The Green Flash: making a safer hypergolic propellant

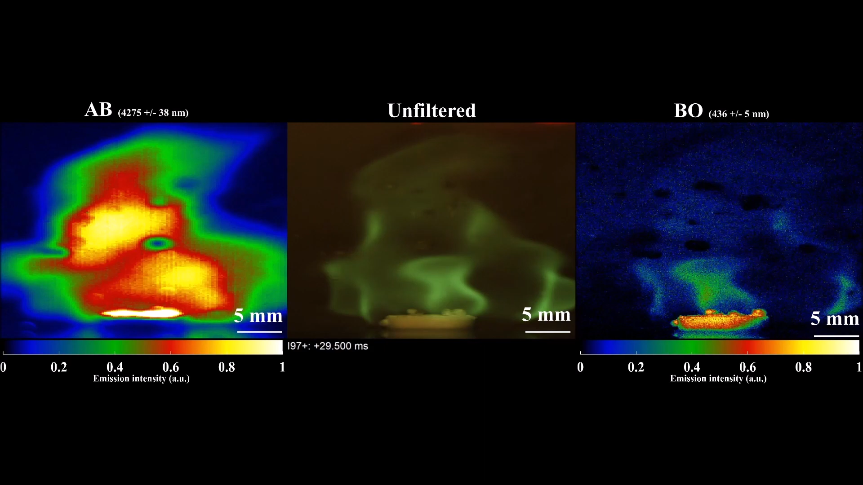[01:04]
With the infrared camera you can see the surface heating up prior to ignition so like the moment you drop the